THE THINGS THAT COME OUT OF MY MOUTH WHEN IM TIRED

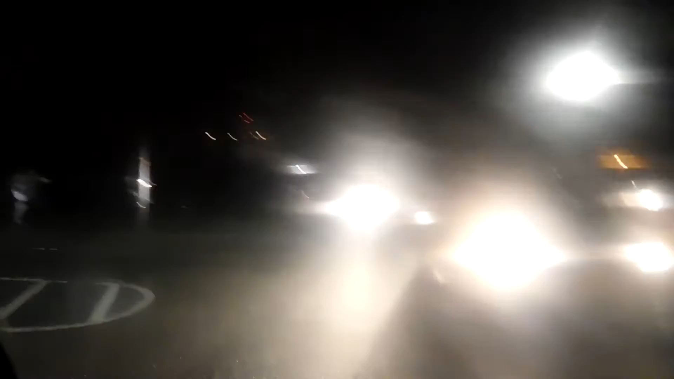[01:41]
the mad dash of traffic just to get out of the church rushing right now in price shopper because we still had a few things to get and I